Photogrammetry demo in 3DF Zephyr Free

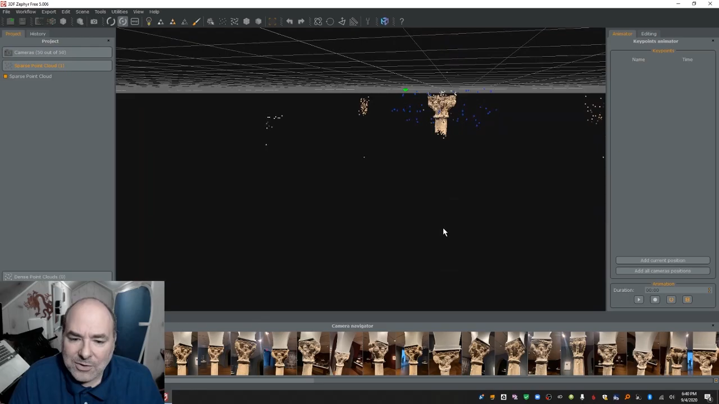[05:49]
data here as well and what that other data is is the other parts of the room that the software is actually able to to to synchronize with so what
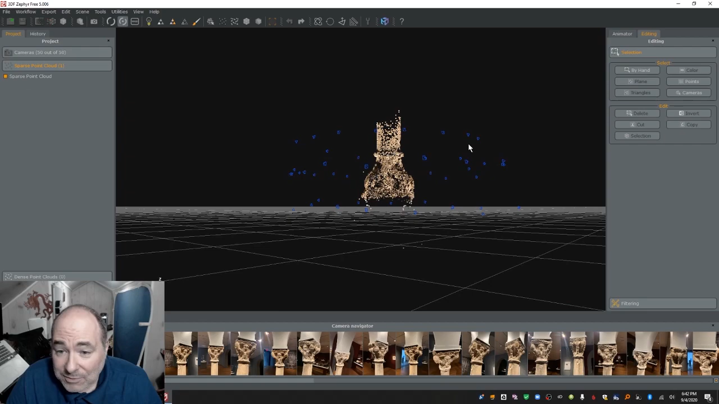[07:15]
over here by hand grab a rectangle I think I'm gonna come over here and say I want to keep that much so I'll get rid of the rest of it invert it again hit delete and now I think it looks pretty good
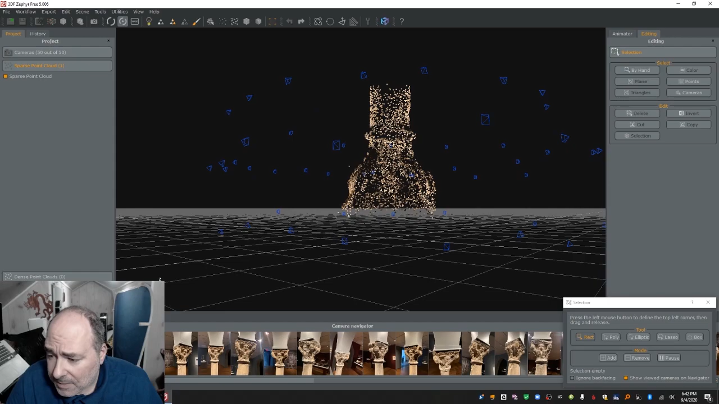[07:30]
let's take a look see what I've done kind of a little bit of an angle there because this isn't straight up and
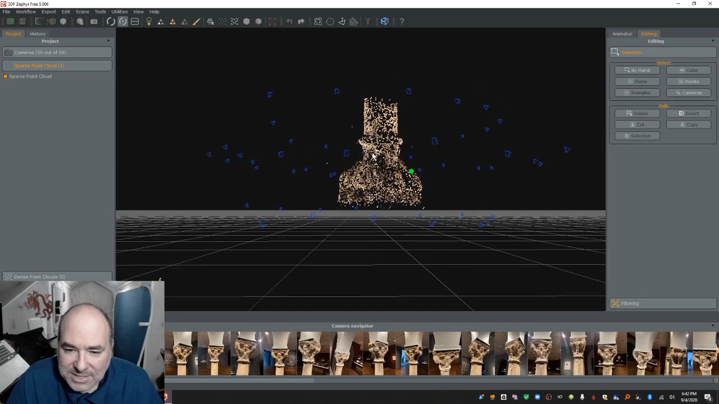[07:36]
down I can always fix the alignment later but for the most part I am
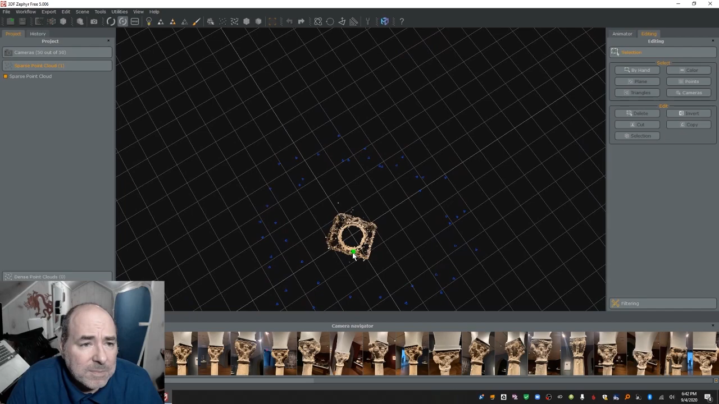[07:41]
for the most part I'm pretty happy with this all right so I have now created a sparse cloud after I've oh I could see there's a couple more dots in there I can get rid of and I'm gonna do that I'm gonna actually do a full demo
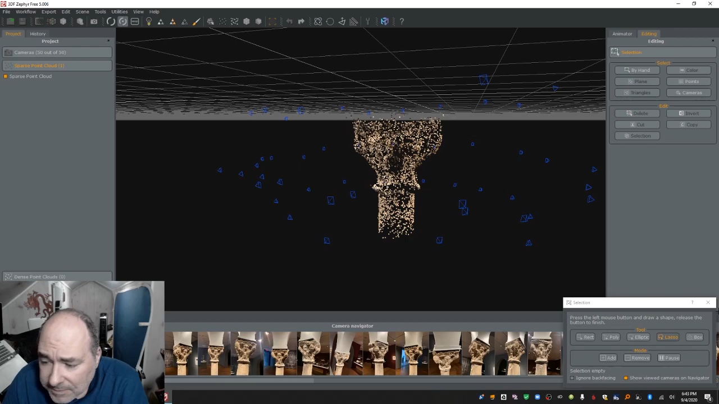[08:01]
here so I'm gonna go I don't want that those are way outside where I need them to be
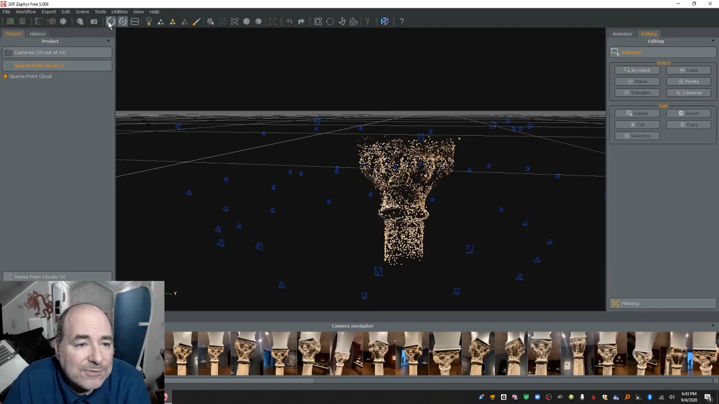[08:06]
oops I'm in a different rotation mode I want to be in the orbit the camera start over but yeah that'll be much better I
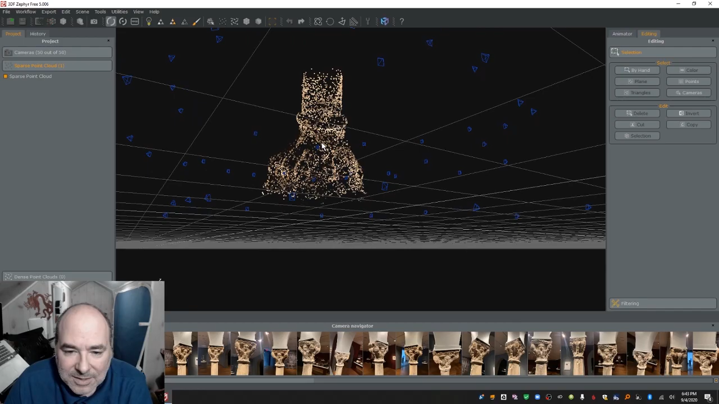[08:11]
was in the orbit where whatever I touch became the center of focus all right that looks pretty good
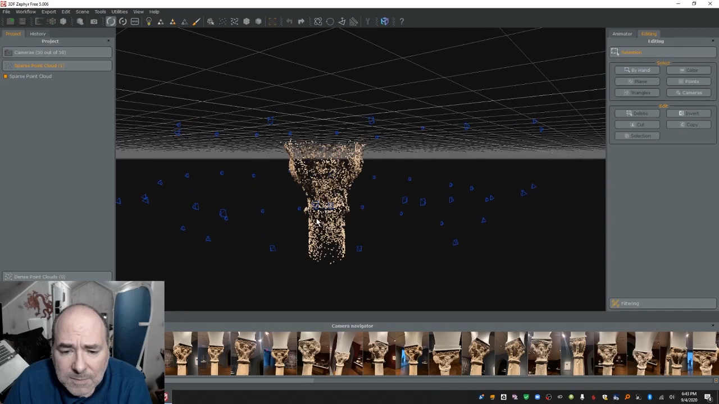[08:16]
that looks pretty good and I can go from there so what's
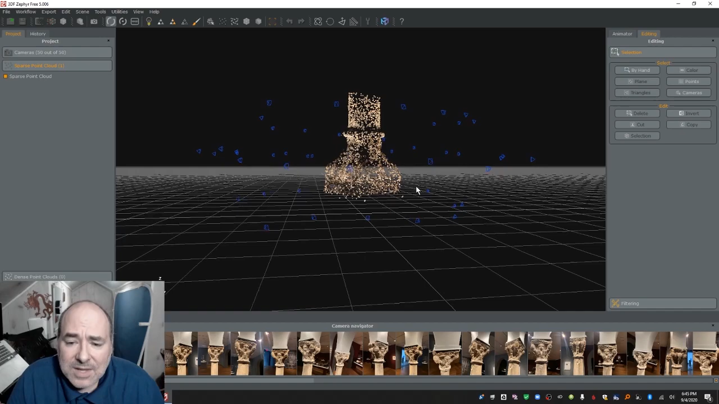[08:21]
the next step well the next step is now that all the cameras by the way that's what these things are these little blue things here those are all the cameras now that all the cameras are
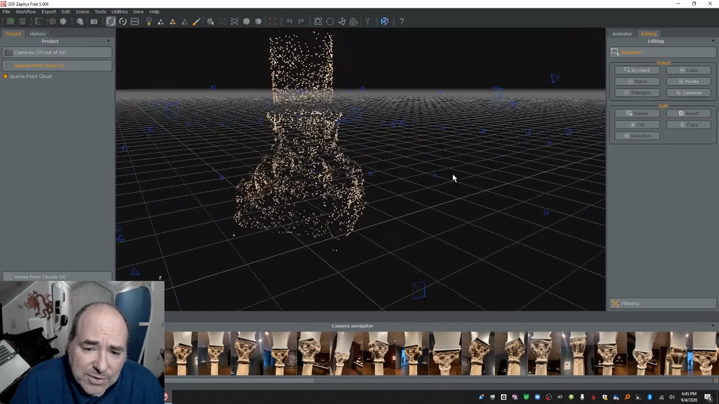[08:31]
there I want to use all those cameras and try to build a 3d they get better data out of it this is a sparse cloud I want a dense cloud and you can see by the way cameras sparse cloud go
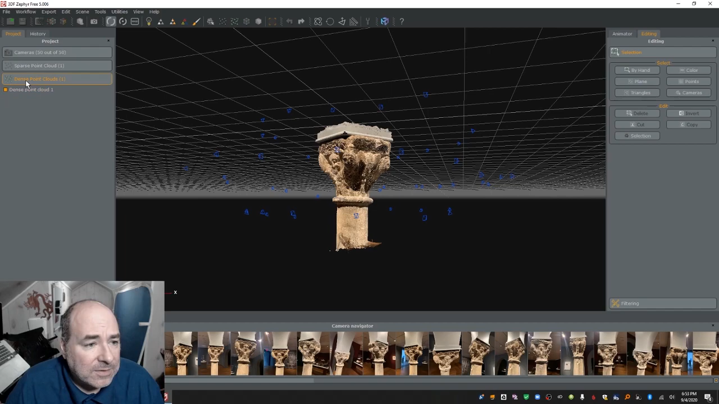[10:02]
and that is the mesh did it both at once so the camera is aligned to the sparse cloud sparse cloud to dense cloud dense cloud to mesh look at that that's pretty spiffy but could it be spiffier of course it could be spiffier the reason the next part of course is that this is not a watertight model I couldn't 3d print this if I wanted to it's
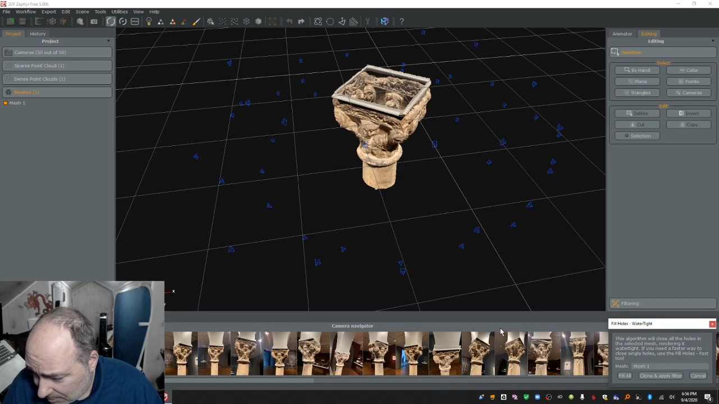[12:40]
and I'm going to say you know what fill all and it's going to fill all the holes I have no idea how it's going to fill the holes let's see how good of a job it does
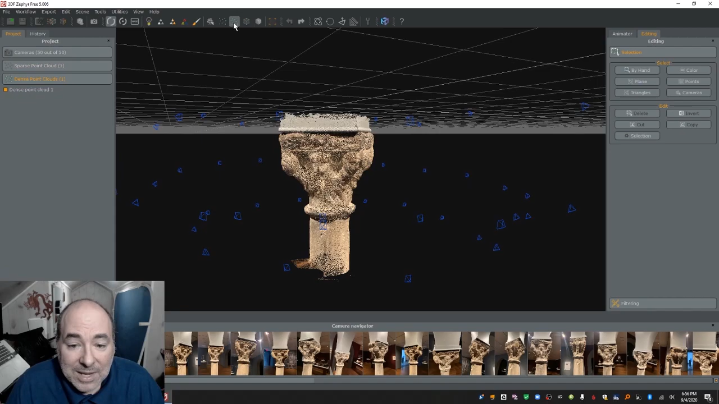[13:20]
had the dense cloud the dense cloud is where all the dots are we had and notice whether there's still stuff in the dense cloud because I didn't delete the dense cloud I deleted the mesh which is what the mesh is what I actually sealed and now now I need to build